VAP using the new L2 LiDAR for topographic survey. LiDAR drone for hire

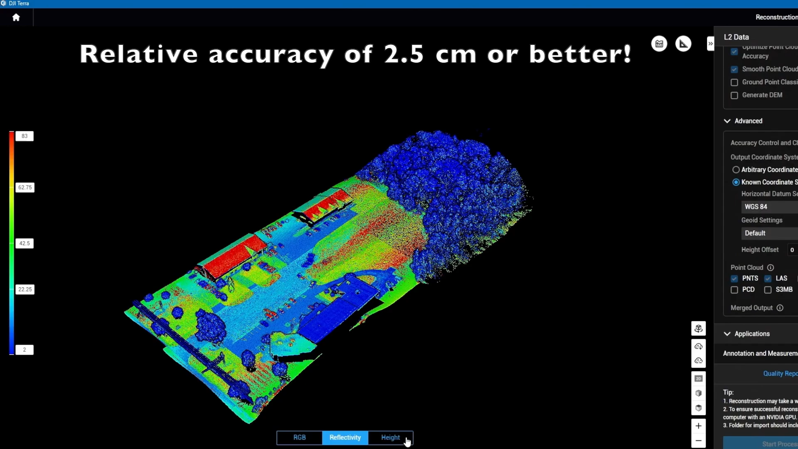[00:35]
many land survey projects for end users looking to increase efficiency.